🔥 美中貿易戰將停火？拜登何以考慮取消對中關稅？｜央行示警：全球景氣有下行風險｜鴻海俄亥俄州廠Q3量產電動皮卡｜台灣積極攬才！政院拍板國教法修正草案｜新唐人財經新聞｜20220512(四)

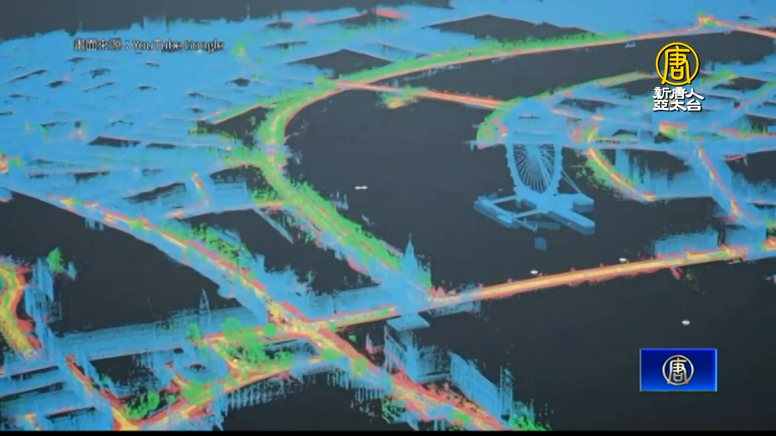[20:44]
地圖功能也在升級打造全新的沉浸式石井結合空拍和接井能從戶外一路看到室內景象今年將在美國洛杉磯、